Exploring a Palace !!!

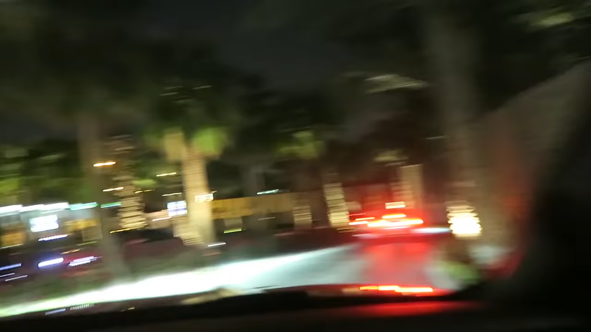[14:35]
Anyways, look at the pathway. Just show them the path. It looks absolutely gorgeous. Just through these palm trees.
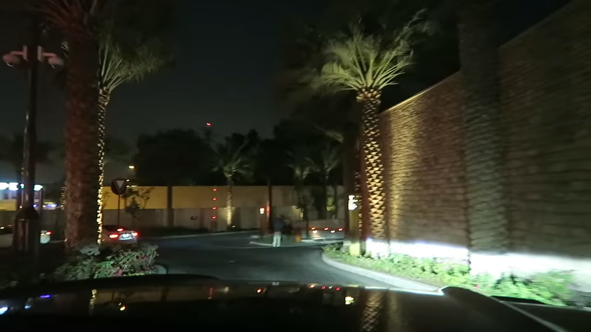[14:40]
Hey, what's up, bruh?
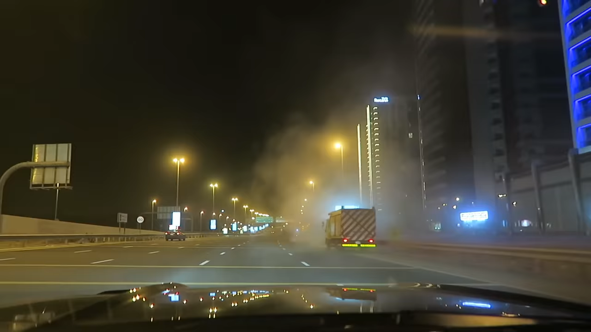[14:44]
Whoa, look at all of that dust. What is that? I think they're cleaning the street.